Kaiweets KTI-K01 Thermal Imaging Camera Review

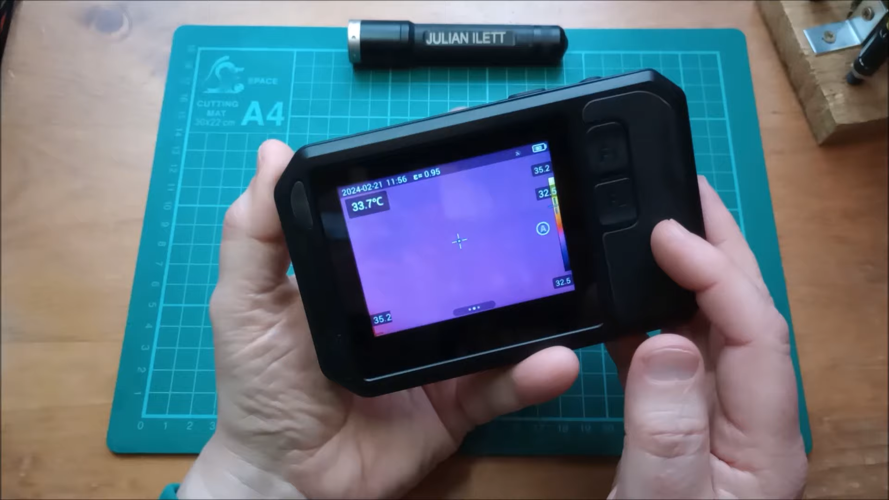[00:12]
On screen: spot 33.7°C
Pinch to zoom in and zoom out.
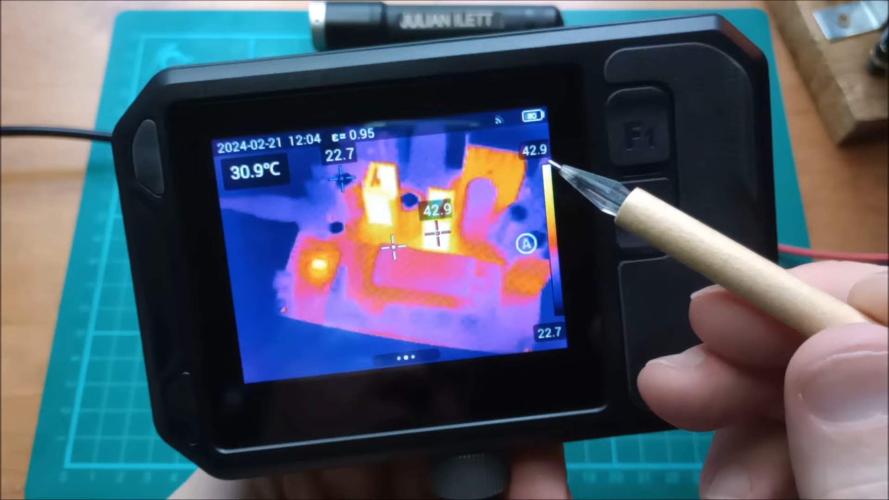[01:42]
On screen: spot 30.9°C
a center screen indicator whose data value is up here, a cold indicator which is darting about but it's currently there. Also the palette at the lowest temperature and the highest temperature and the mode that the palette is in. That's currently in automatic but you also have semi-automatic and manual.
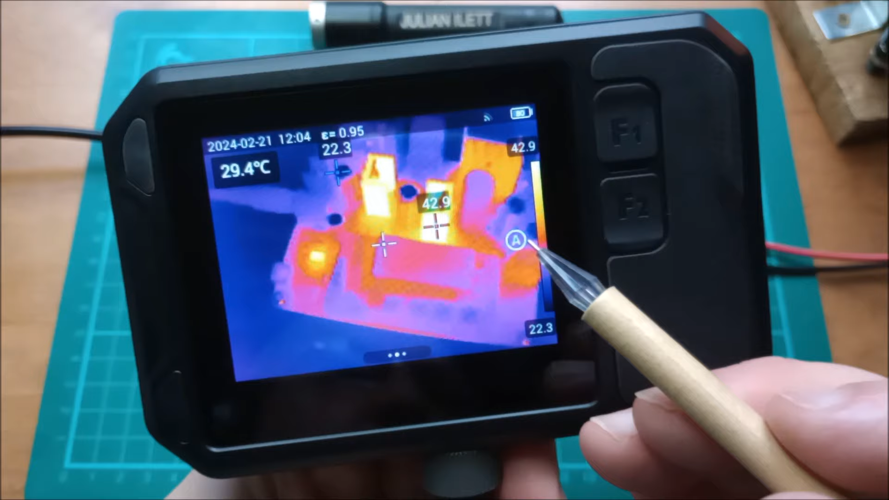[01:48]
On screen: spot 29.4°C
Date and time up here emissivity value 0.95
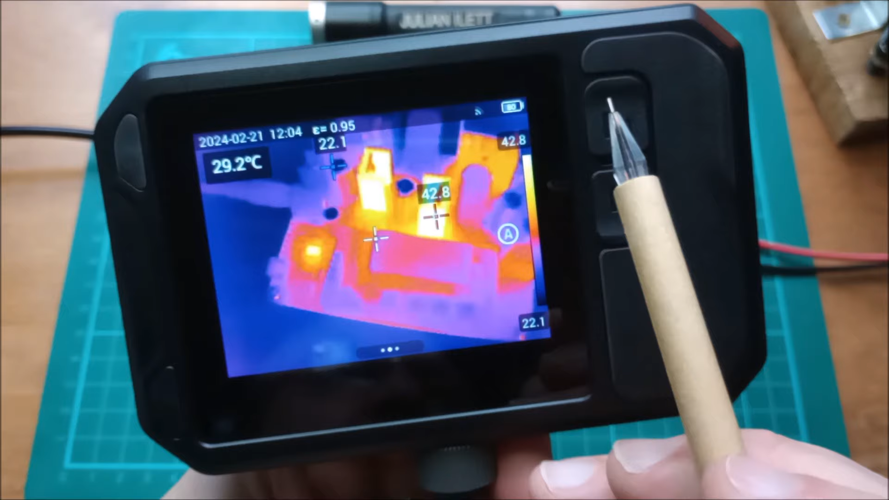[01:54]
On screen: spot 29.2°C
and here is the battery state of charge indicator.
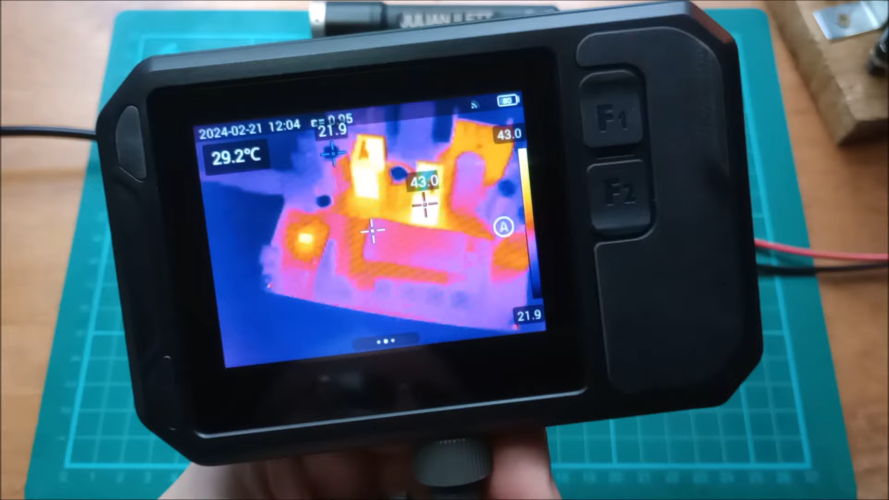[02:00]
On screen: spot 29.2°C
There's also a wi-fi indicator there and these three dots at the bottom mean that if you touch the screen up pops a menu with all sorts of settings. Incidentally if you double tap the screen and I'll move the camera when I do this,
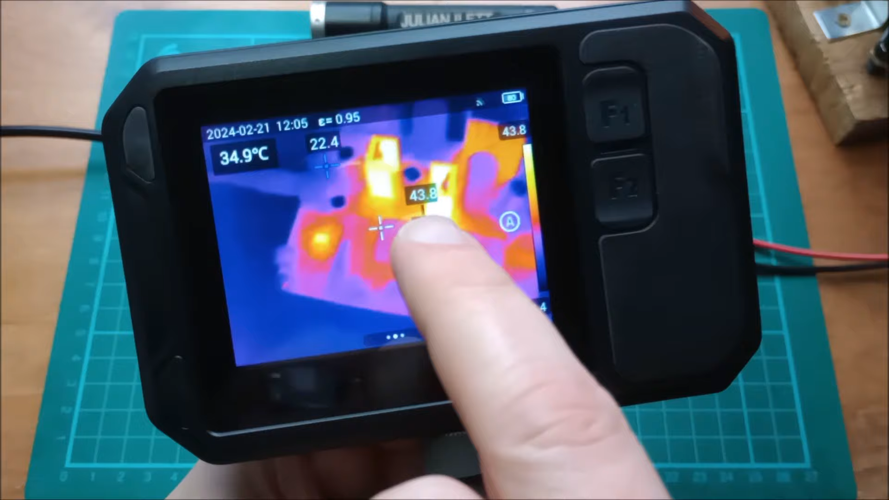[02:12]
On screen: spot 34.9°C
you can see that it briefly freezes so that does a manually invoked sensor calibration. I mentioned the standby mode if you briefly press the power switch it dims the display but the sensor is still on and from what
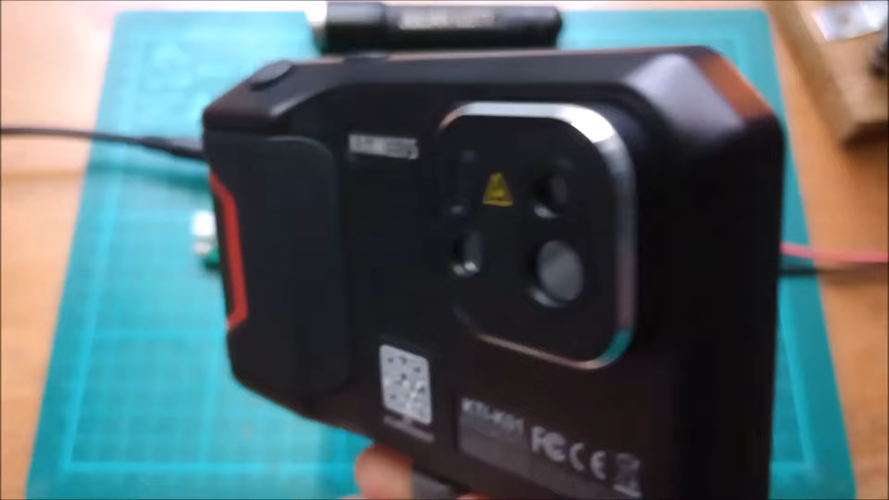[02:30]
I can tell the front of the camera remains warm so I believe the sensor is still drawing a fair amount of power. Briefly press the power switch and it takes literally about one second to become ready for thermal imaging.
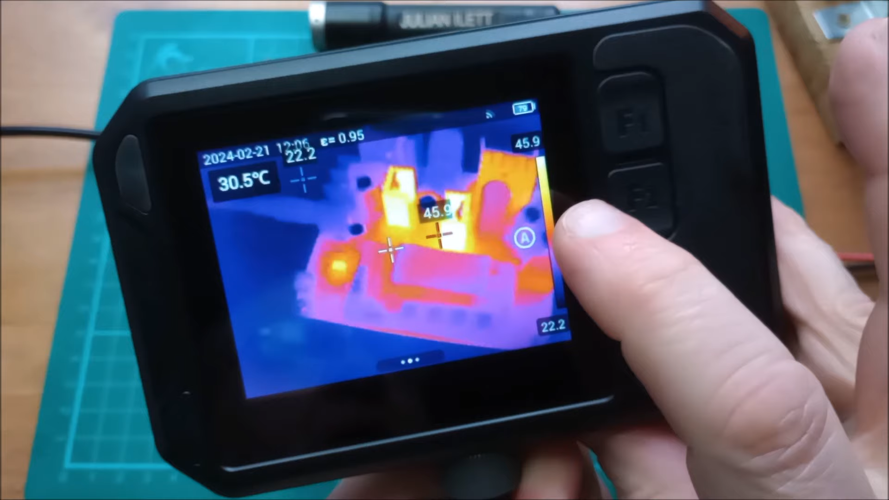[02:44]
On screen: spot 30.5°C
So as I said this is automatic palette mode. If we go into semi-automatic you can set the delta so this has a delta that's the difference between the bottom temperature and the top temperature currently 30 degrees.
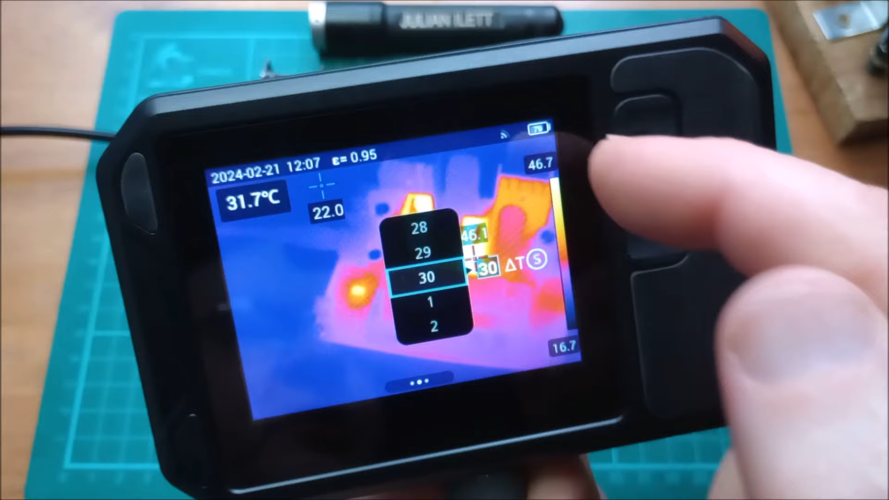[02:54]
On screen: spot 31.7°C
If I set that to one degree you can see the
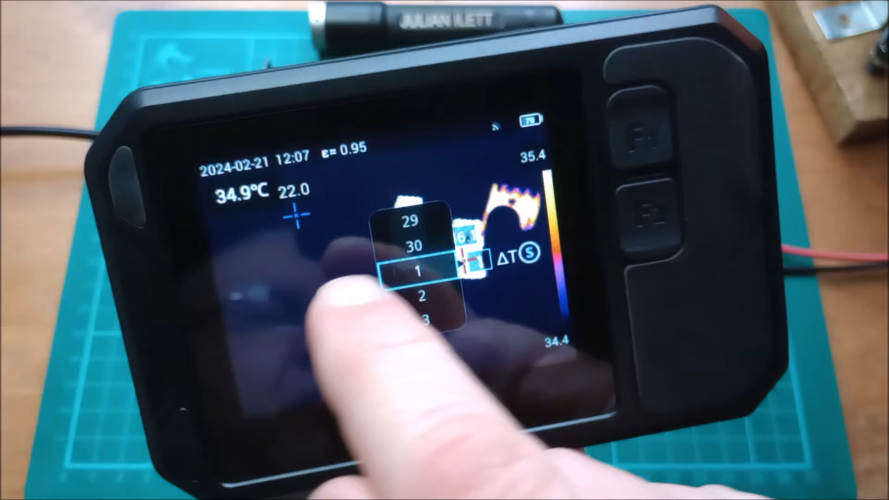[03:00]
On screen: spot 34.9°C
change in the palette so that's semi-automatic mode.
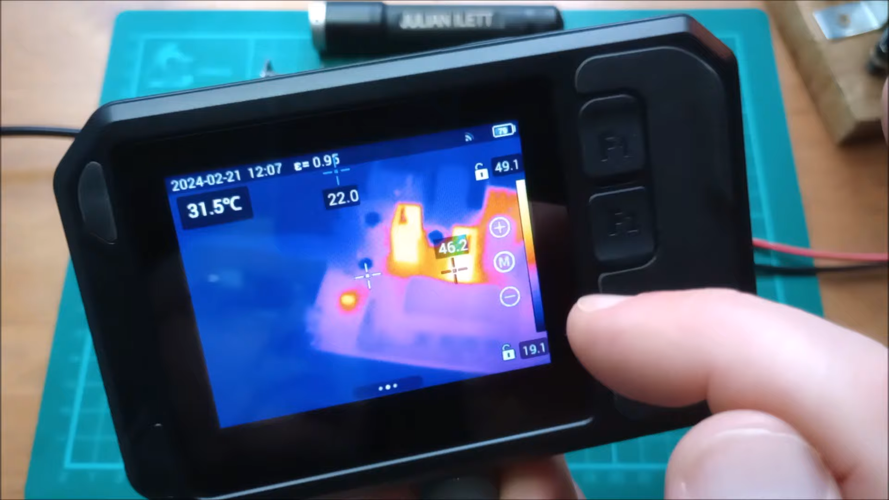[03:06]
On screen: spot 31.5°C
There is also a manual mode and this locks both the bottom temperature and the top temperature and now they're manually alterable
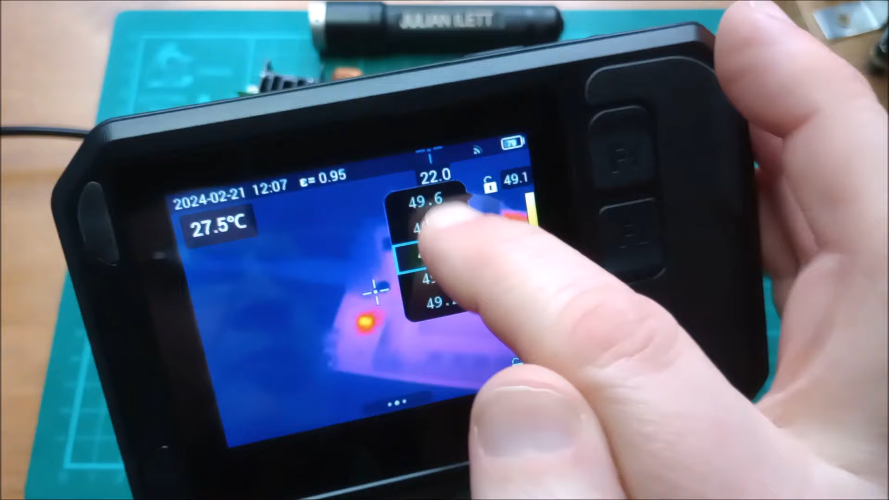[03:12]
On screen: spot 27.5°C
by spinning through these adjustment dials.
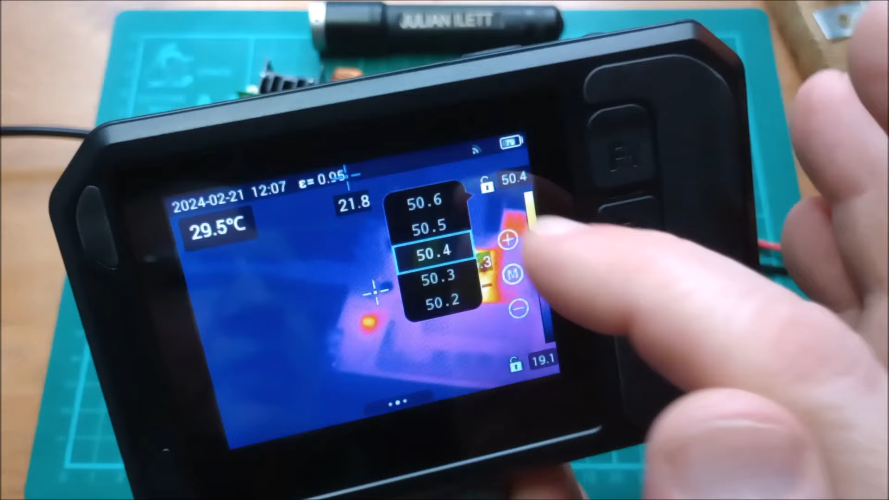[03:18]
On screen: spot 29.5°C
They're adjusted in tenth of a degree increments which does seem very fine. I can also adjust the low